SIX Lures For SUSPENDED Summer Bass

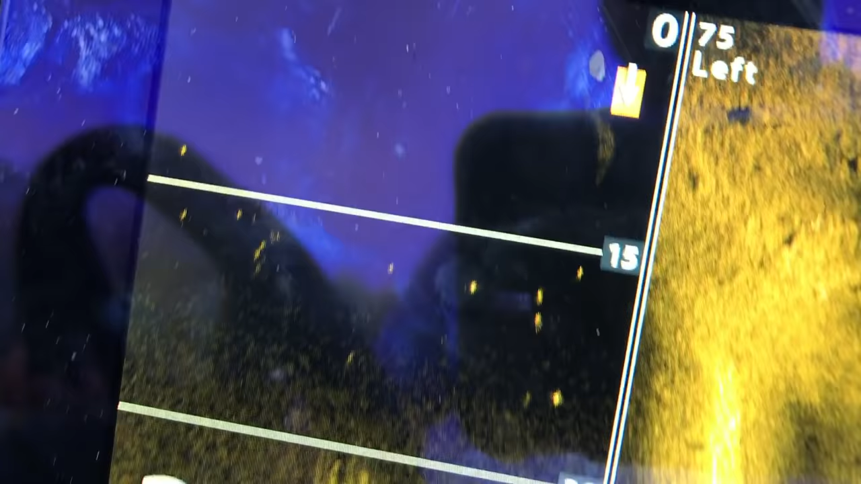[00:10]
Gosh almighty, look at them, just stacked up down here.